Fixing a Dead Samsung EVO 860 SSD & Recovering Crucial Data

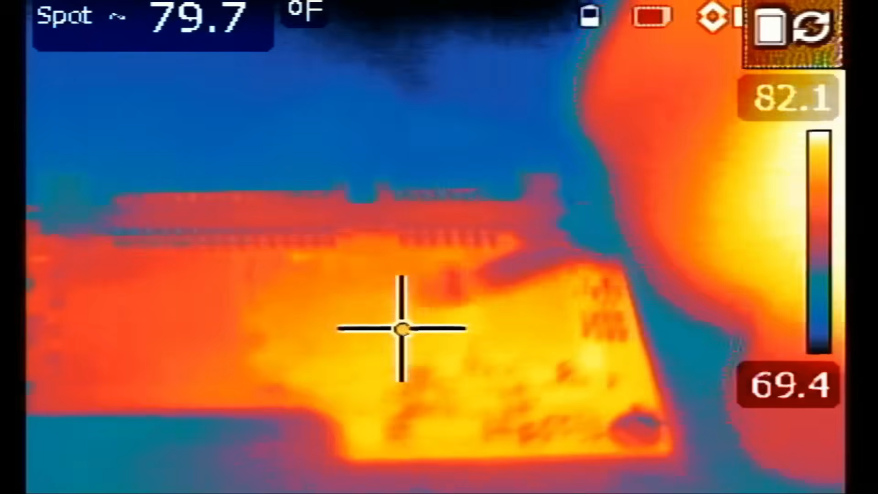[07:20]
On screen: spot 79.7°F
yeah you see look at this we have a huge heat spot it has to be one of the five